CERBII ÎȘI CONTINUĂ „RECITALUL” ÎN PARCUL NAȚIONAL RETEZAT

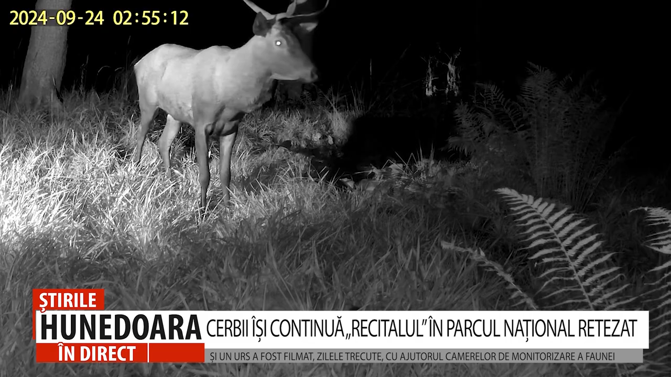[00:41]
Un exemplar superb de cerb a fost surprins de către camerele de monitorizare fauna, amplasate în Parcul Național Retezat, chiar în perioada Boncănitului. În lumina reflectoarelor a apărut zilele trecute și un frumos exemplar de urs.
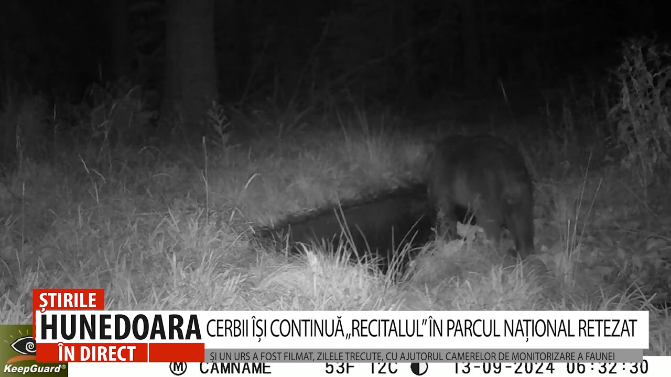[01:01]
Prezența ursului brun în Parcul Național Retezat demonstrează încă o dată complexitatea mediului natural și diversitatea habitatelor naturale prezente aici.